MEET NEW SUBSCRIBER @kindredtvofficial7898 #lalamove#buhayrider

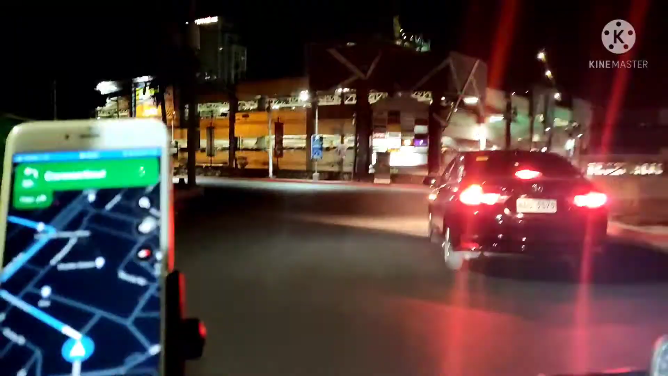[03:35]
Hey guys, so dito na ako sa Green Hills. Green Hills.
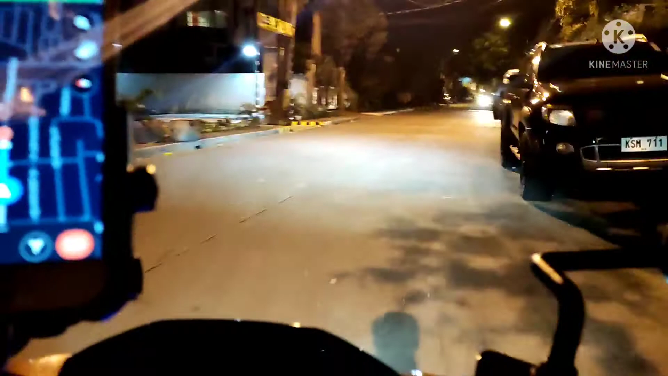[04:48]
Number 55. Saan ba itong number 55 dito? 55.